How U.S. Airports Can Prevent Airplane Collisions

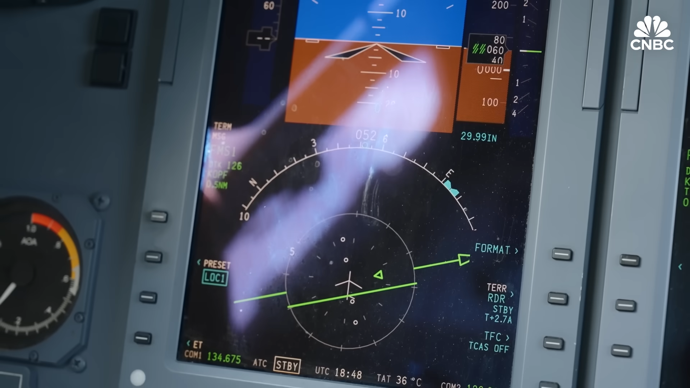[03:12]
Fortunately, commercial airlines are required to have traffic alerting and collision avoidance systems installed, specifically TCAS.
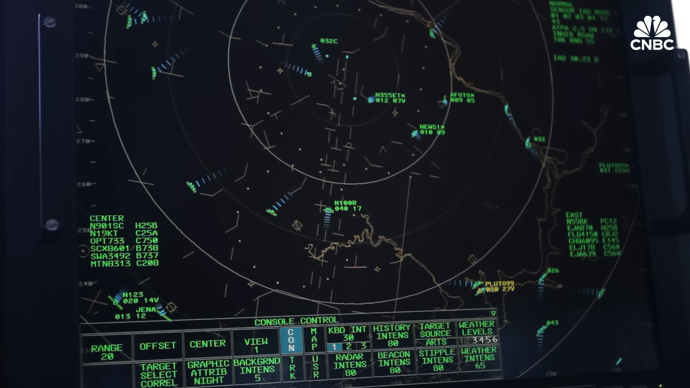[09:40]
air traffic control data, as well as the transponder data to provide a better,